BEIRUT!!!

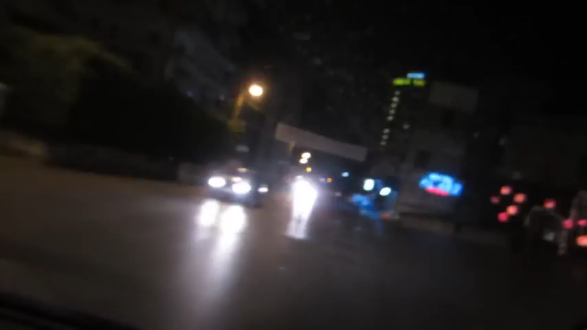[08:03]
This is what Beirut looks like at night. What the hell was that?